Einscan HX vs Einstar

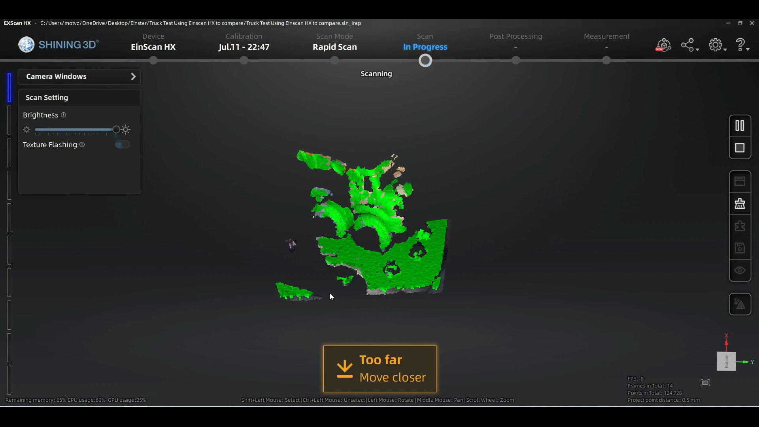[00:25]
We're starting to pick up some data and we are losing tracking.
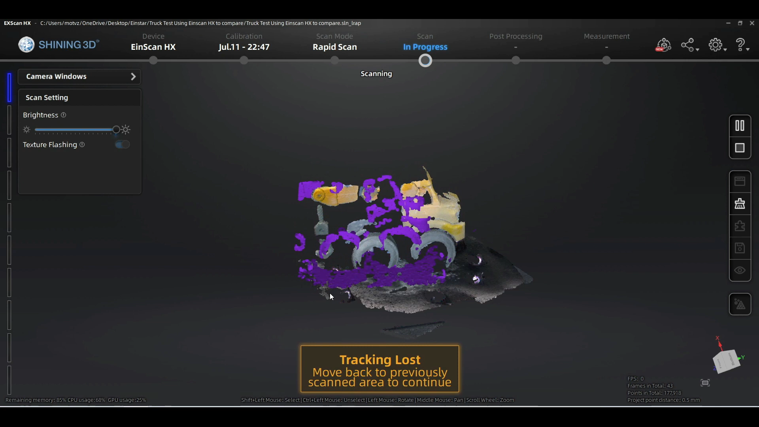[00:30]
Let's move back to a previous location and try to go the other direction and we're losing tracking again.
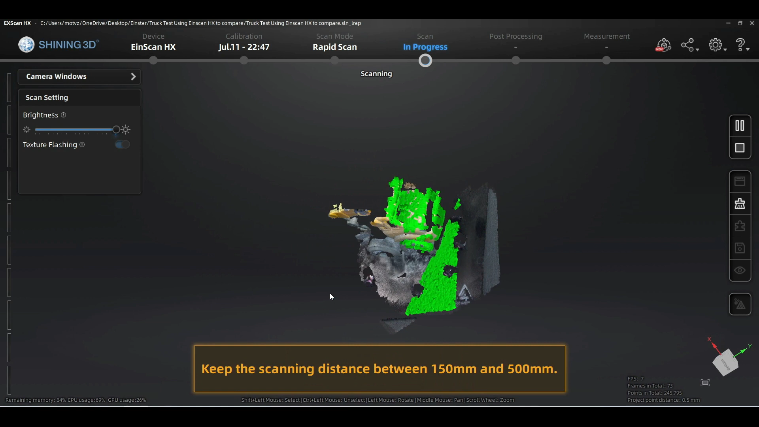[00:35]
Very similar to the experience we had with the EinStar at the start.
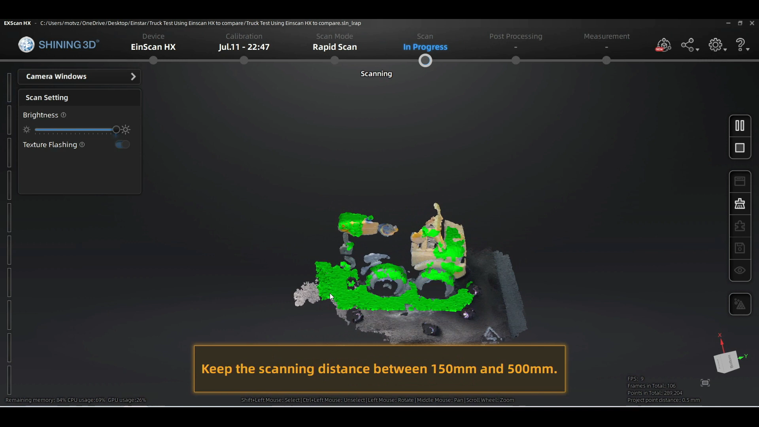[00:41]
We are going to switch to the hybrid alignment mode where we
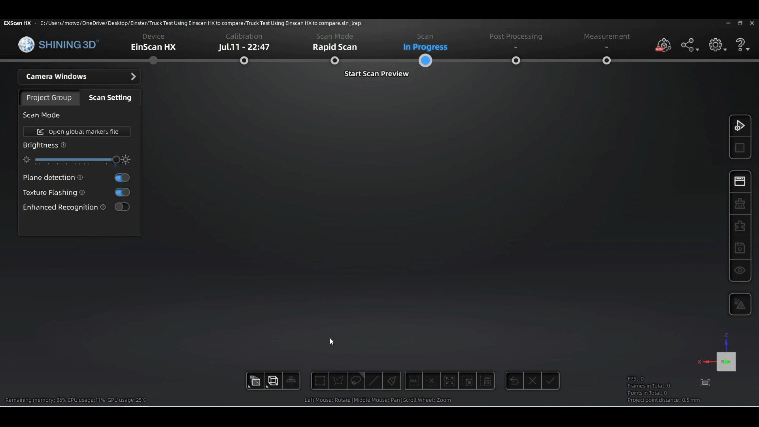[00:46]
use the texture as well as the markers and right off the bat we're starting
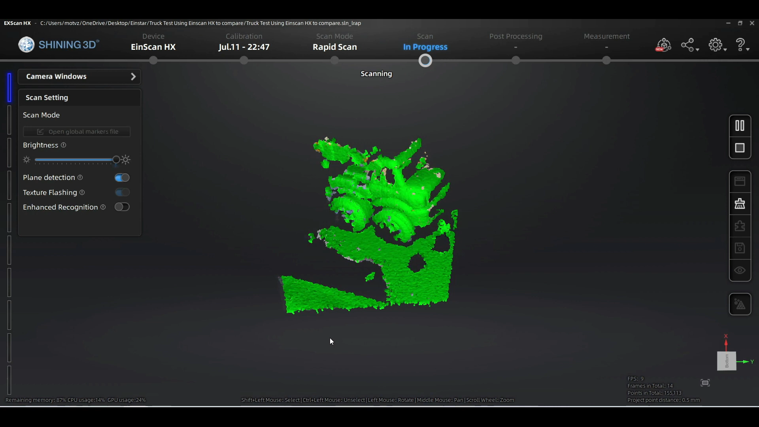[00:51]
to pick up some good data and we are not losing tracking.
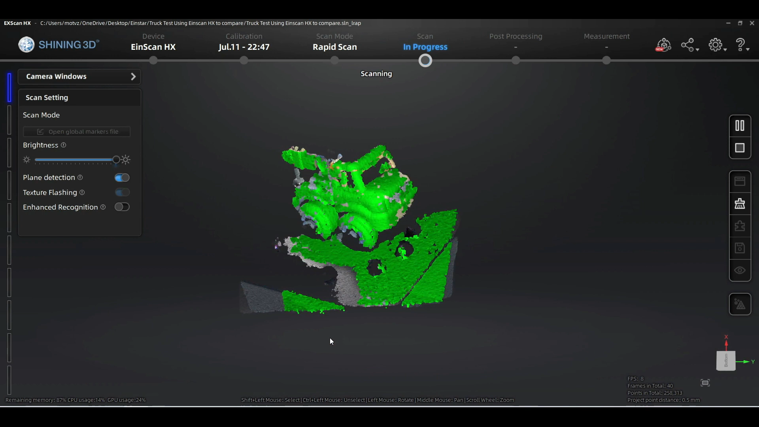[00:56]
You can see it's picking up some of the markers there in the background.
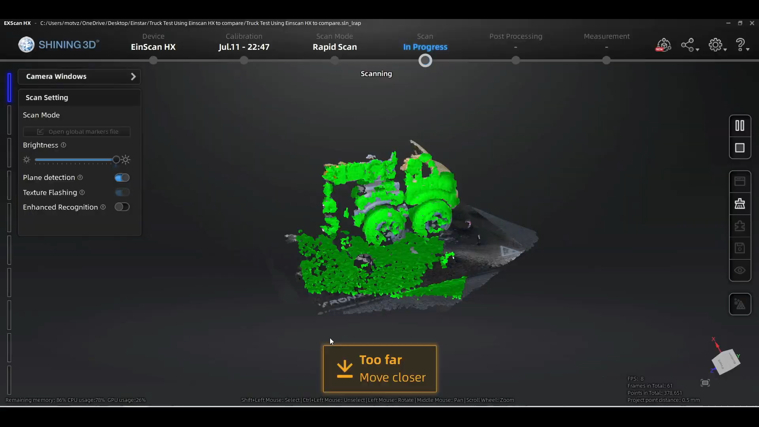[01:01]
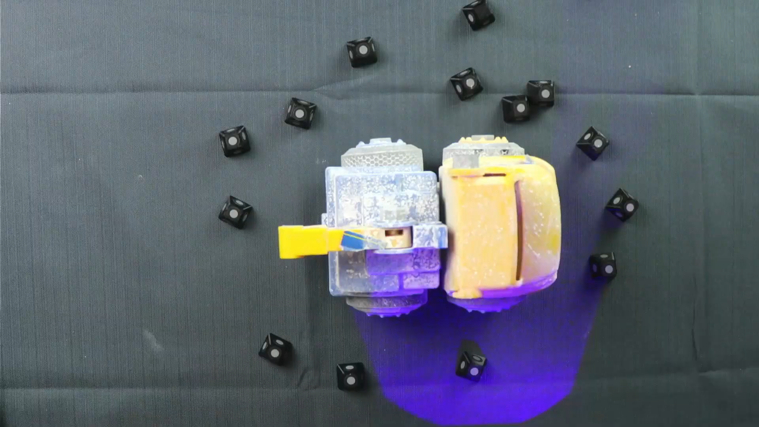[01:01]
Unlike the EinStar you can see the flash of the camera from the EinScan HX.
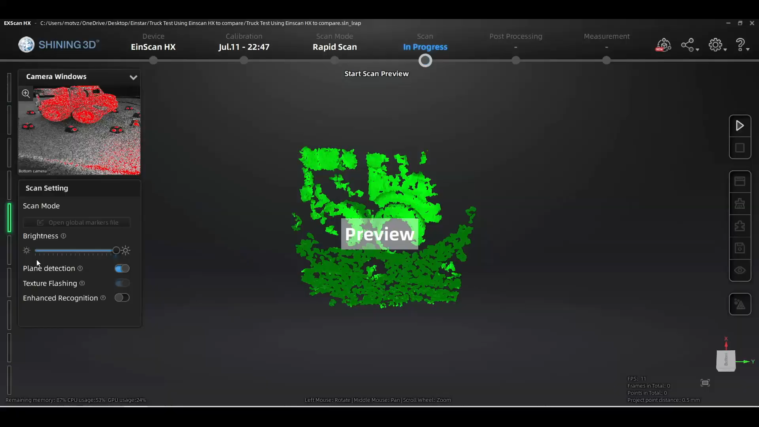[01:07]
We're scanning for a little while I realized that I had the brightness of the scanner set way
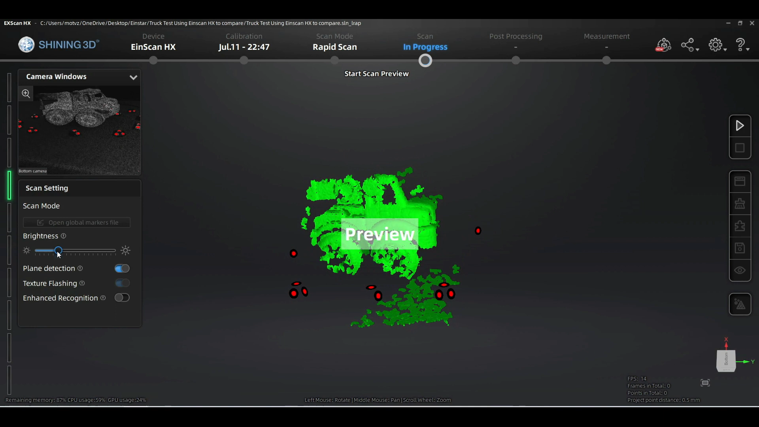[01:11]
too high and as soon as we lower it you'll see how this starts to pick up the markers
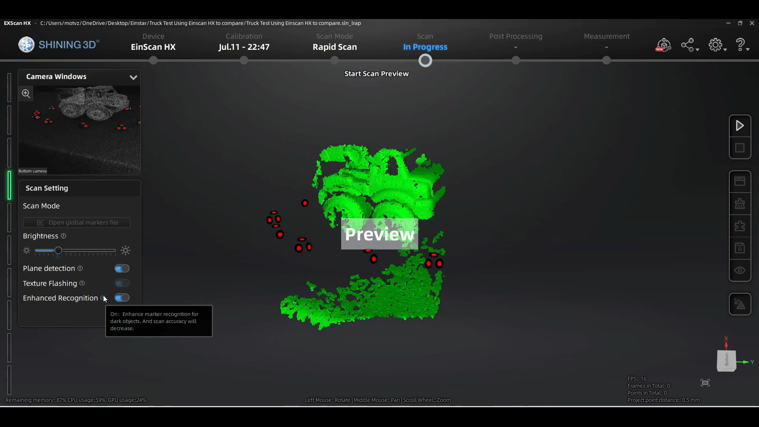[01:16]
a lot better and we will start gathering way better data.
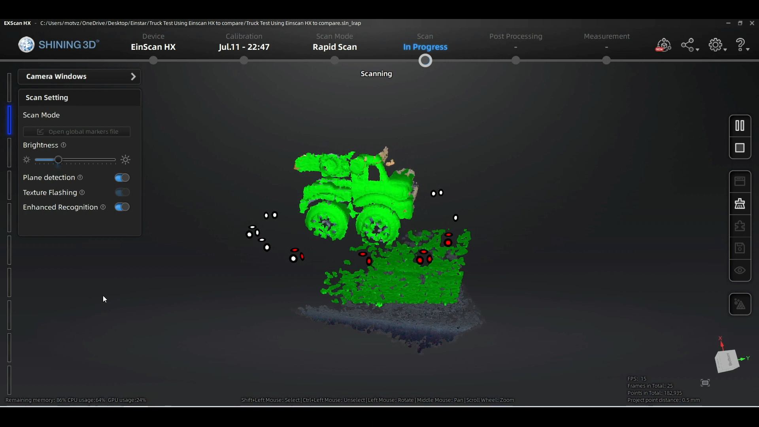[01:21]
One thing you can definitely see is the field of view of the EinScan HX is smaller
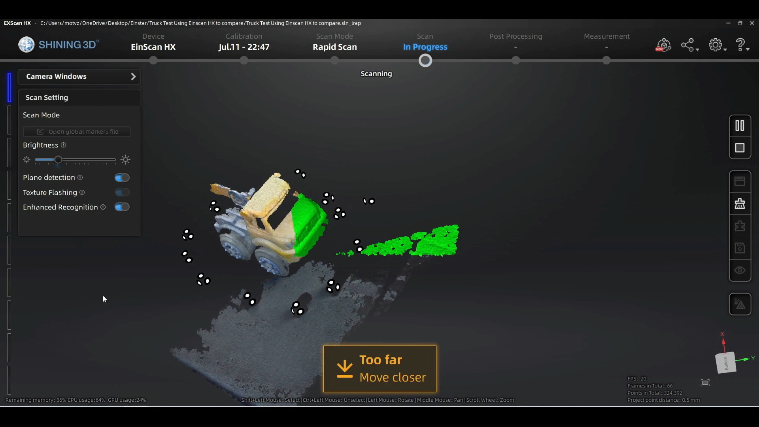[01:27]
than the EinStar so you have to be careful to keep those markers in your view at all times.
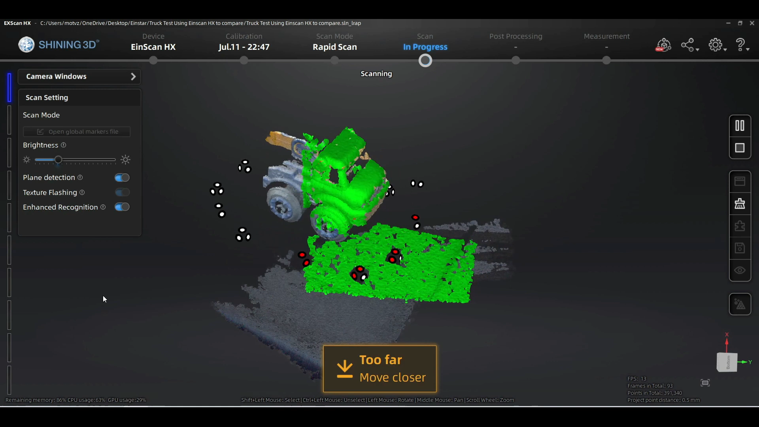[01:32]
Here is our first completed scan and as you can see
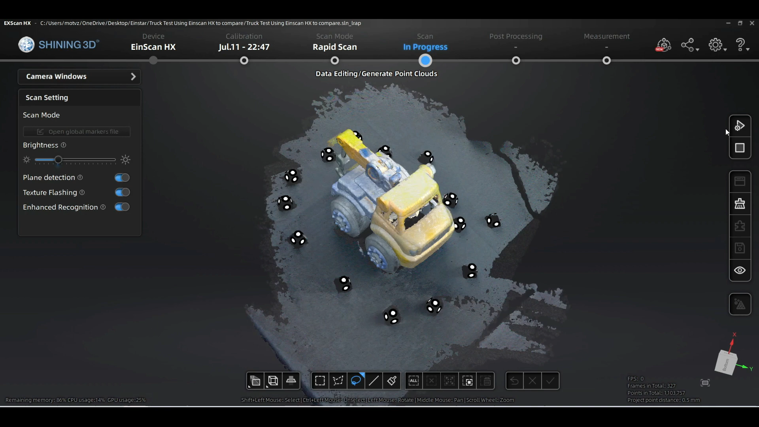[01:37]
we got some really good data from it.
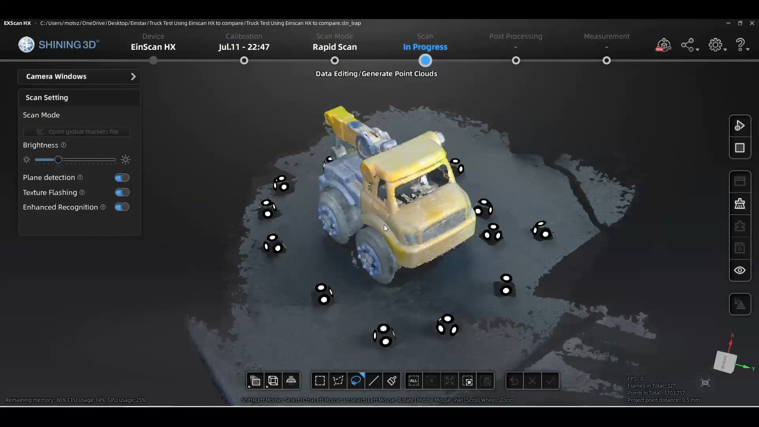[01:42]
We're gonna go ahead and remove the plane and do a couple of more scans before aligning.
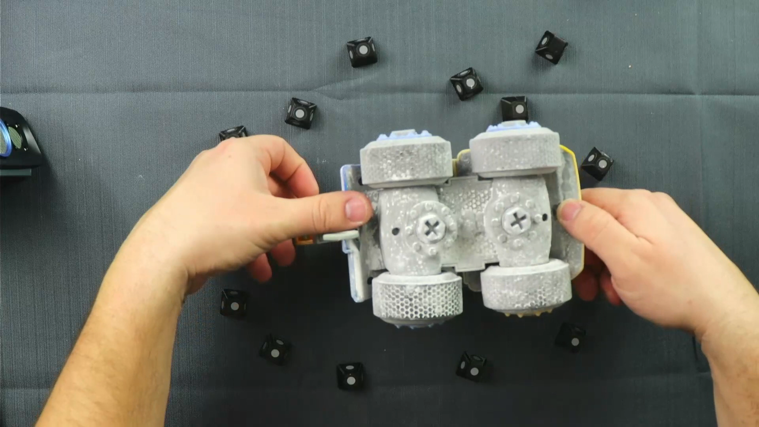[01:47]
For the next scan we are going to turn the truck upside down and scan the bottom
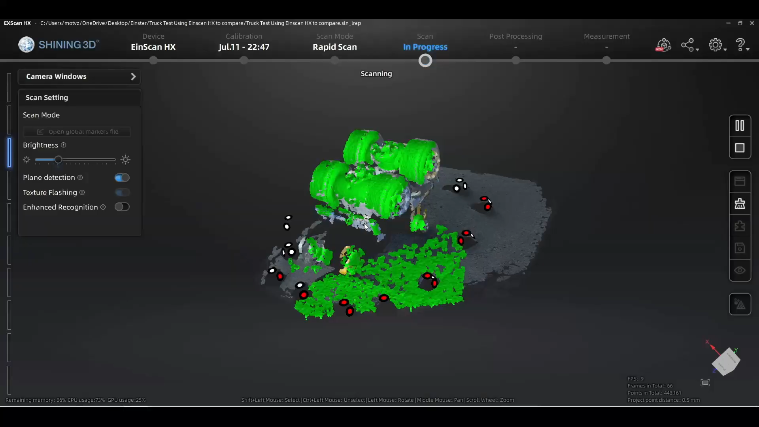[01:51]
and we are picking up some
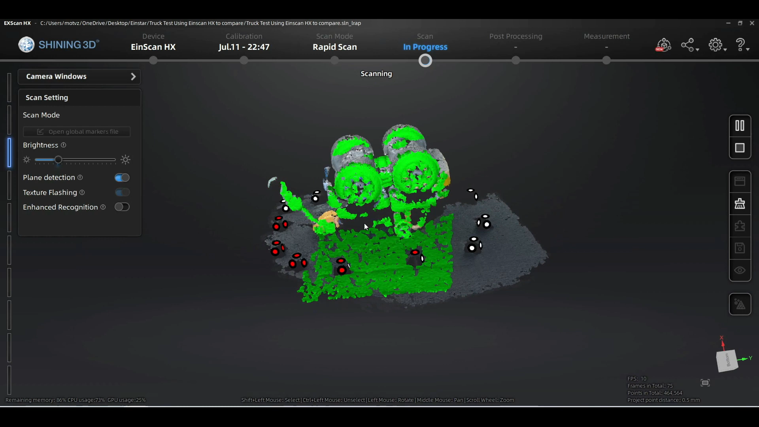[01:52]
great data since we lowered the brightness over there.